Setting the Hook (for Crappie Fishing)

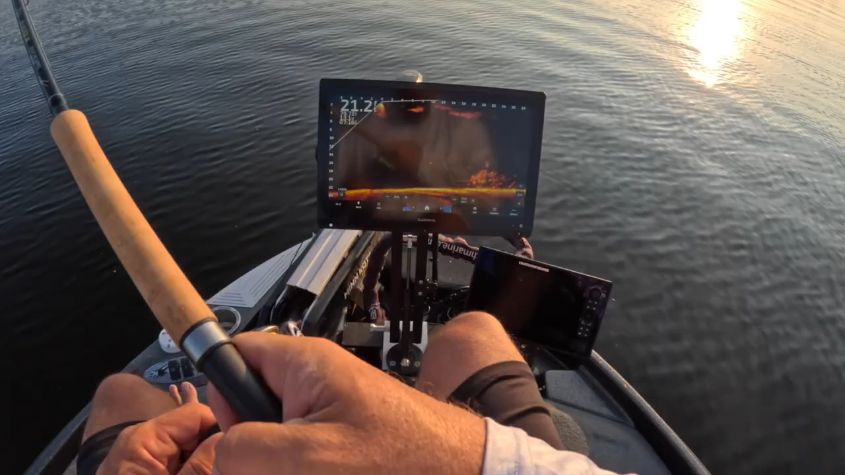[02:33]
hopefully you guys can appreciate those fish right there they look really good and there it is man did that not take long we're gonna find out what we got definitely doesn't feel big oh that's not a big fish